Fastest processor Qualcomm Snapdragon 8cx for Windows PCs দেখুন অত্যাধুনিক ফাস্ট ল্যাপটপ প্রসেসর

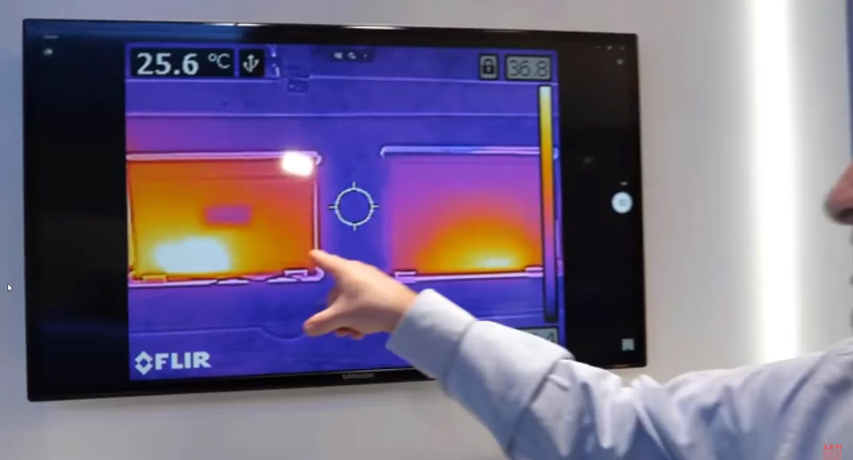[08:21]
On screen: spot 25.6°C
thermal properties between these units so you can see how hot a product that
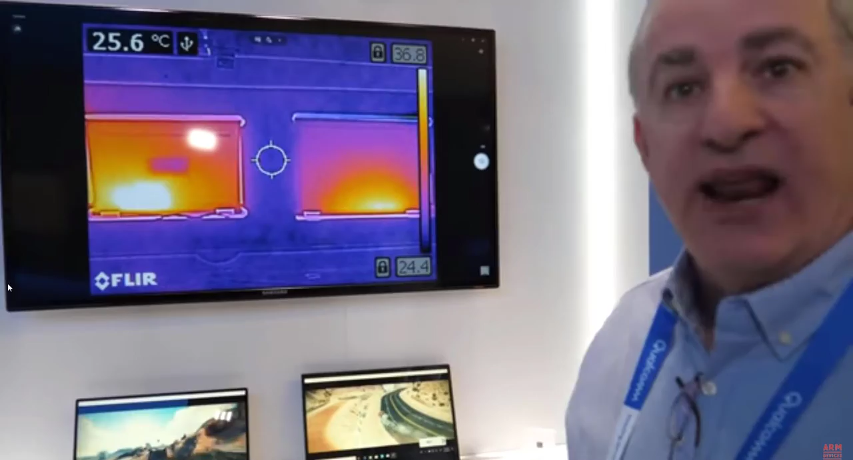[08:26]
On screen: spot 25.6°C
uses traditional x86 architecture is versus something that's using